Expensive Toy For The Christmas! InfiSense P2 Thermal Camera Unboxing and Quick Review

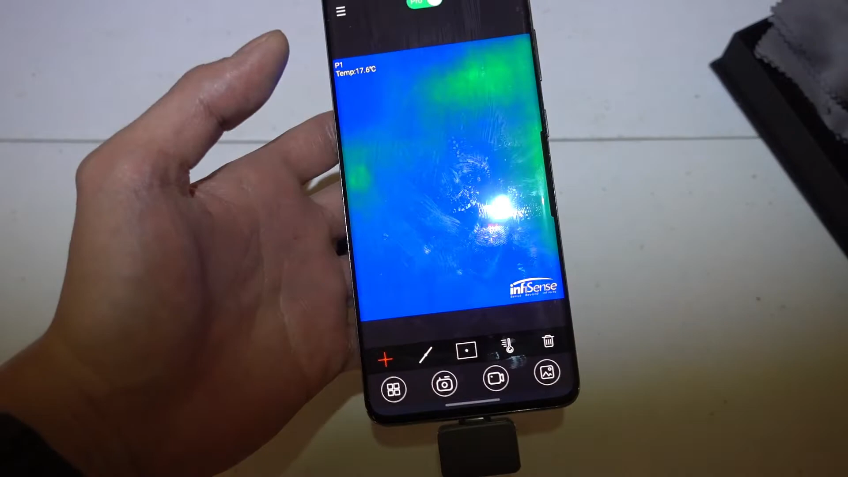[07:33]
On screen: spot 17.6°C
my current computer build and the temperatures of it here is my desktop so I have two
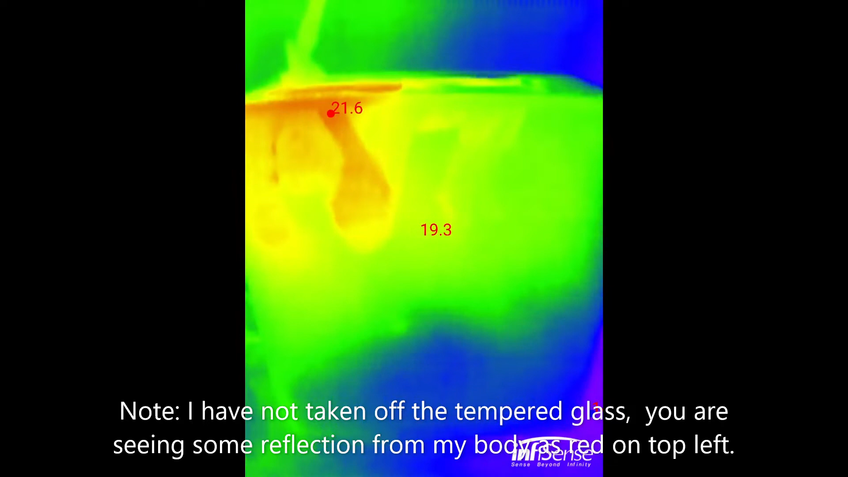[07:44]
intake fans on the front two exhaust fans on the top and one exhaust fan on the back you can clearly see that the intake has much lower temperature in blue
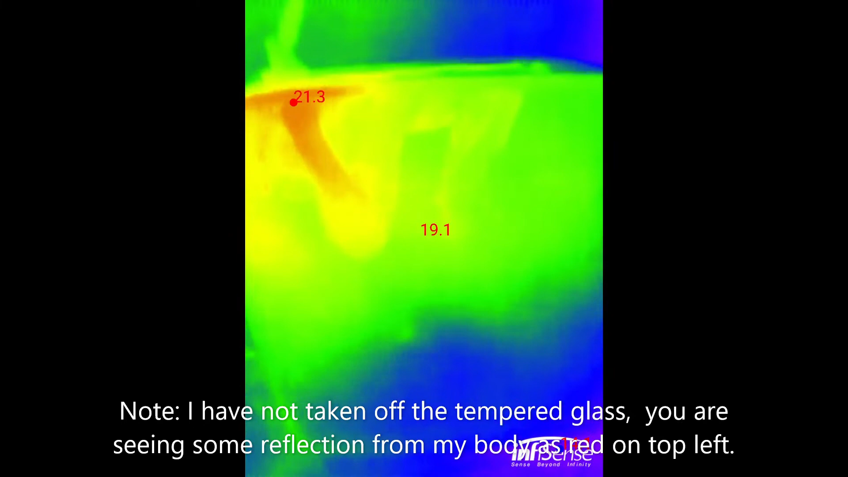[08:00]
and my CPU is right here my GPU is right here currently this computer is not in load so you can clearly see that most of the
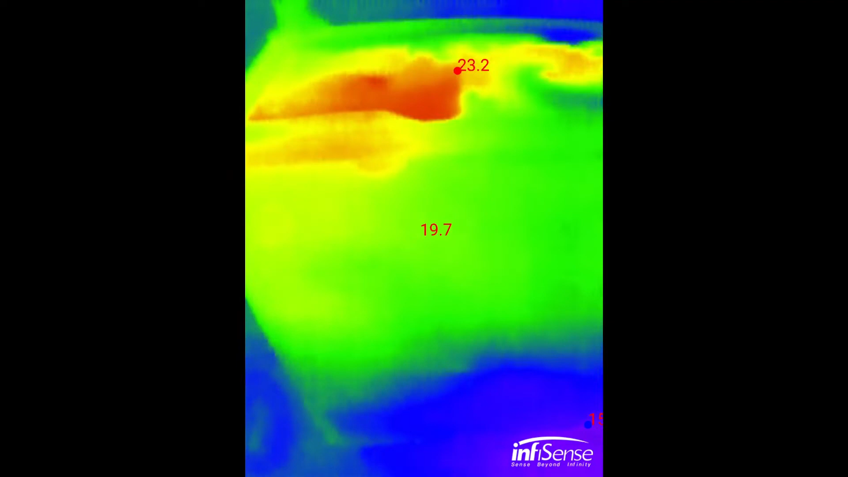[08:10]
heat heat it's circulating and
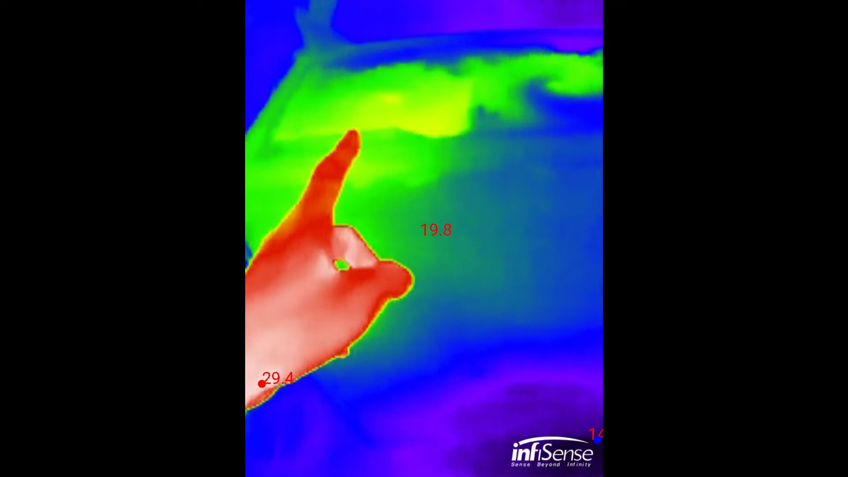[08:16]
condensing at the top and the back fans right here
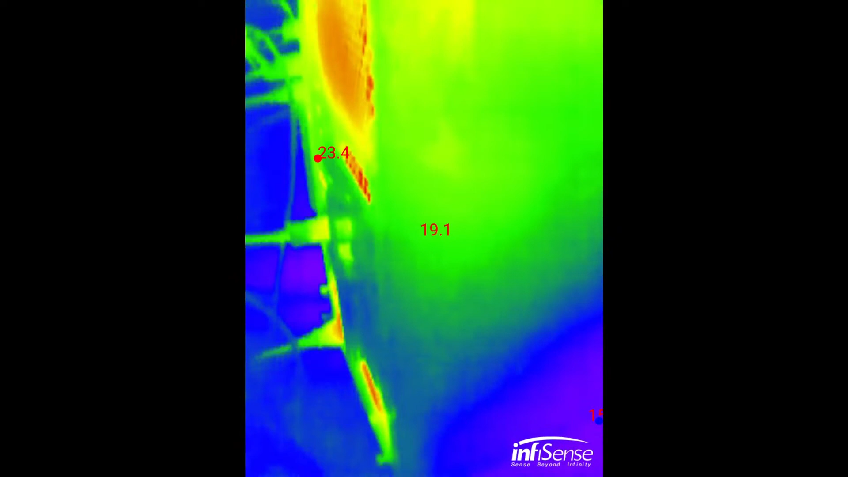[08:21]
interesting another good use I know for the thermal camera is to
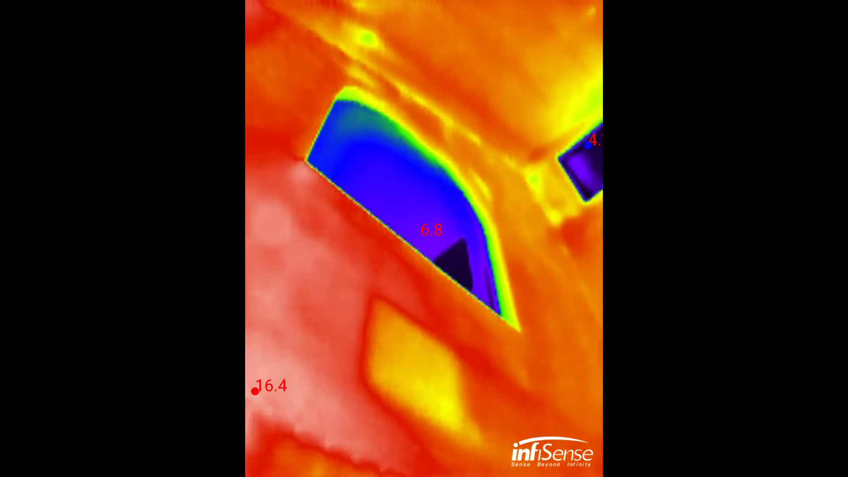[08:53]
you can clearly see that the blue one is the window that has much lower temperature and the actually heating up the heat from the home
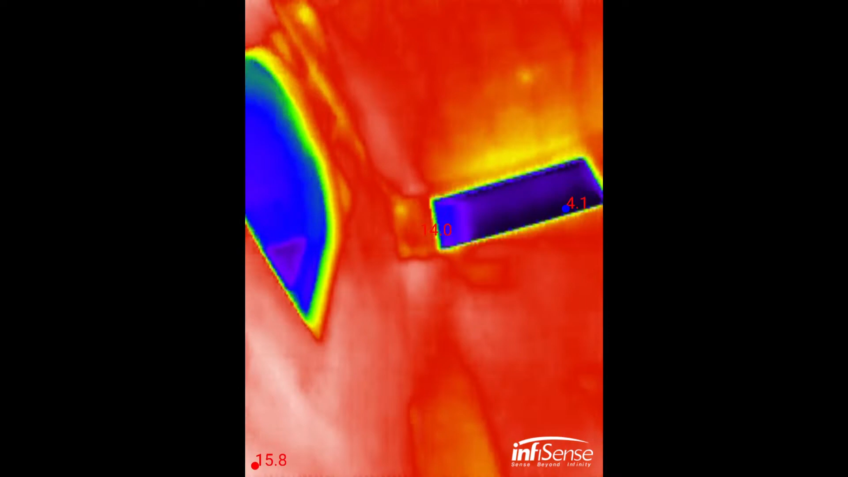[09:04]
all those windows are the leaking
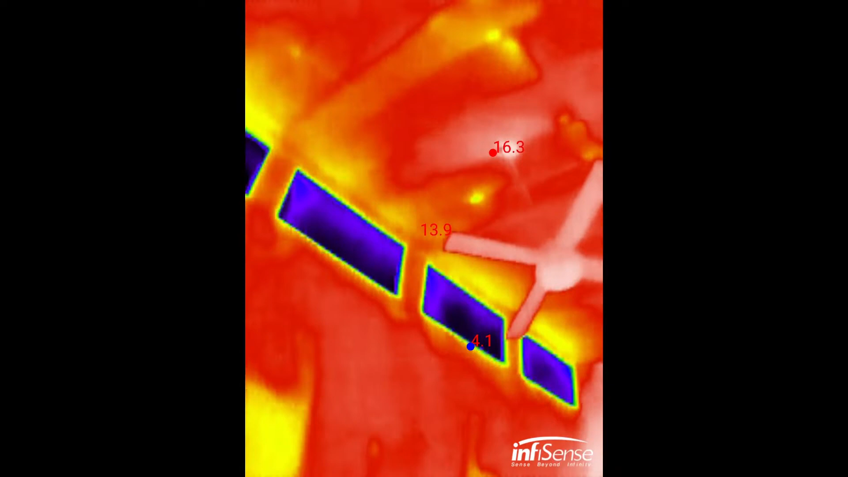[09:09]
point for the heat actually the rest part is pretty much warm I believe
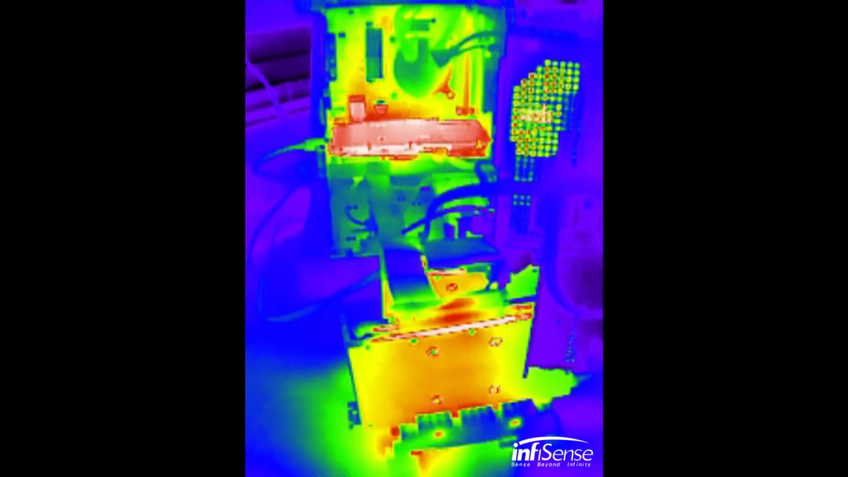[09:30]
here is my another computer build actually a alien whale with three RTX 36 Ti
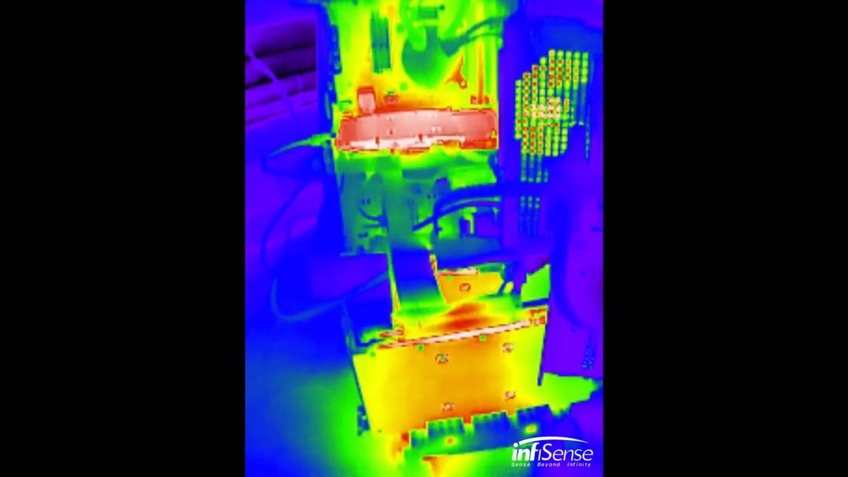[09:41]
mining you can clearly see that it's much warmer here I had a fan
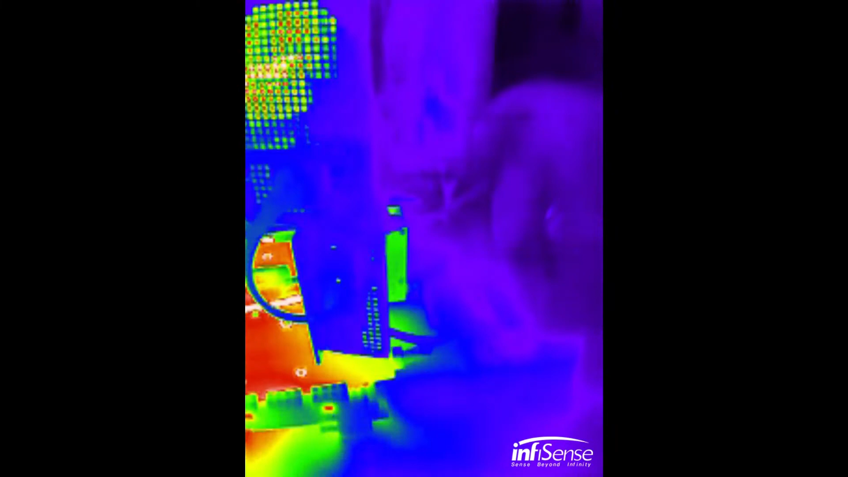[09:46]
actually putting the air flow through the
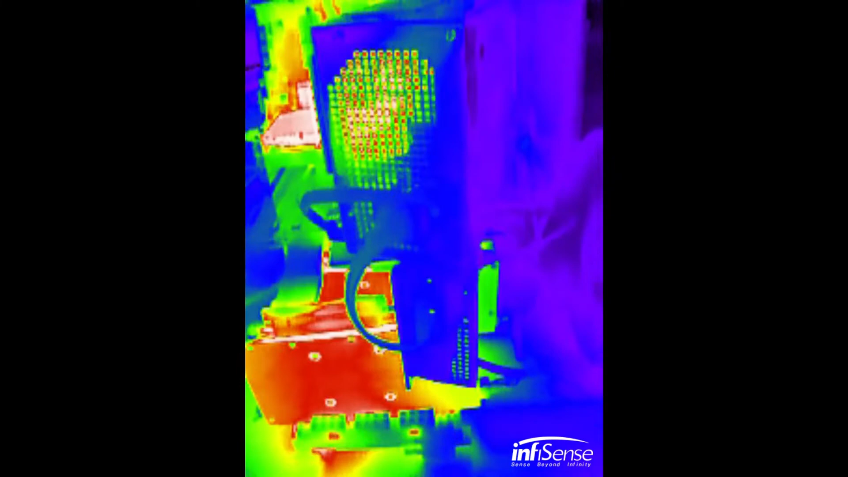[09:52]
card so they are pretty good cooling solution now but you can
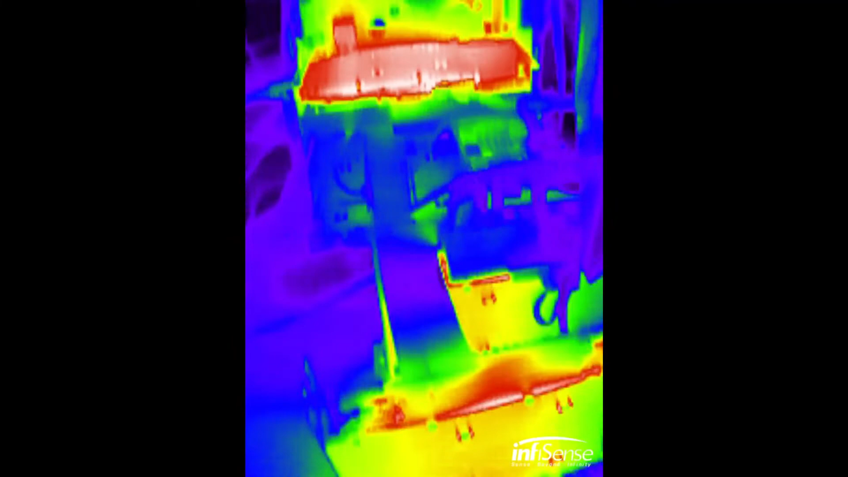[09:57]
clearly see that the one loaded on the motherboard has much higher temperature compared to those actually